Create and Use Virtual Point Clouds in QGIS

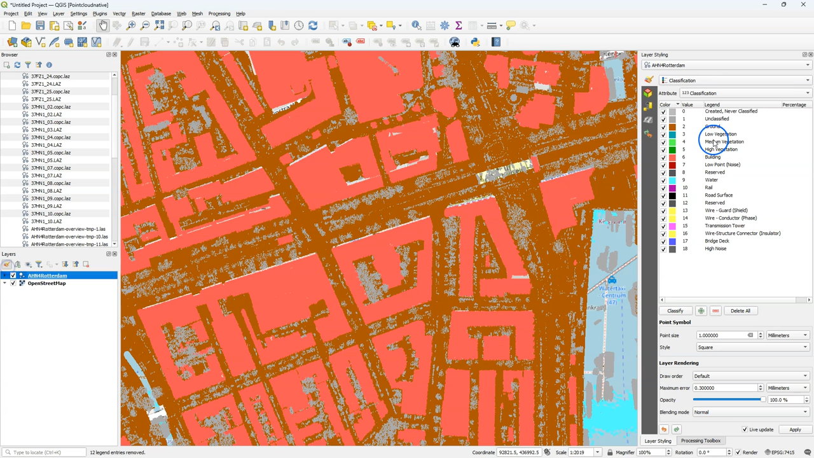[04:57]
In the layer styling panel you can switch to the RGB attribute.